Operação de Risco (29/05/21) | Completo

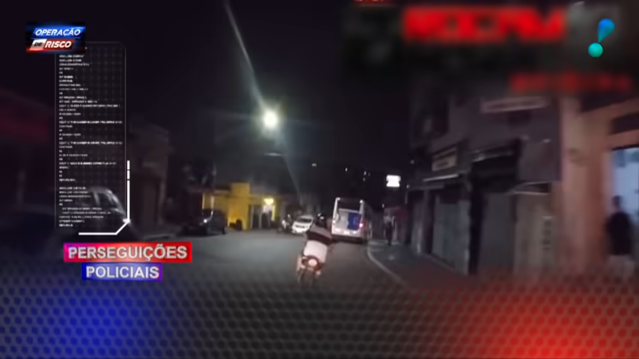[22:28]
As manobras são muito arriscadas. Aqui ele tira uma fina do ônibus.